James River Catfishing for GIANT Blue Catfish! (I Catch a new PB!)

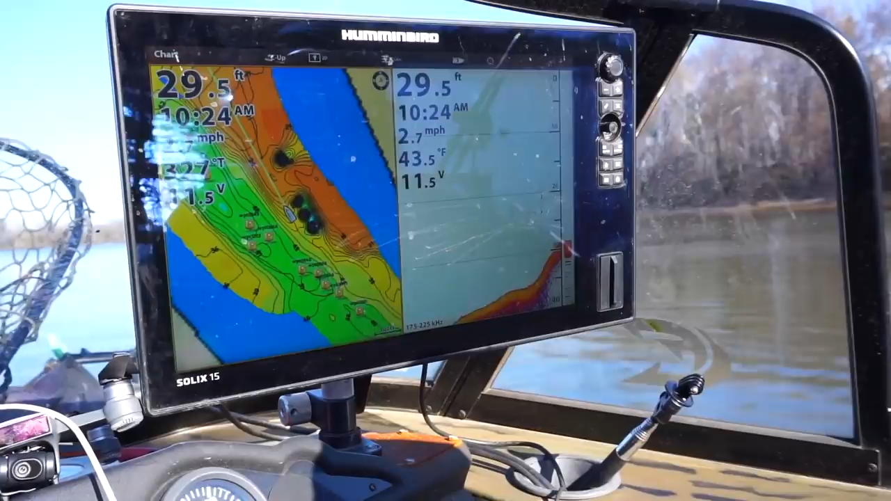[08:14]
On screen: depth 29.5 ft, water 43.5°F, speed 2.7 mph
So these are a lot of waypoints where I was marking fish one of the last times I was down here.
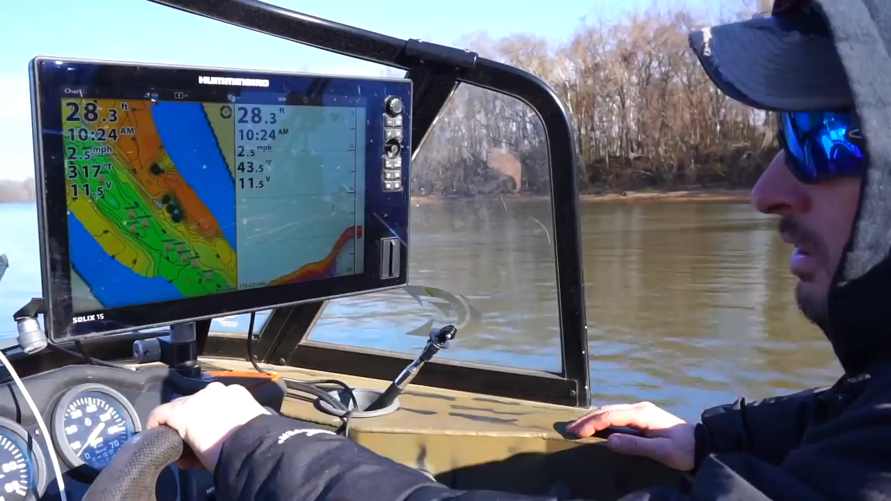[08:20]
On screen: depth 28.3 ft, speed 2.5 mph
So waypoints don't really matter this time.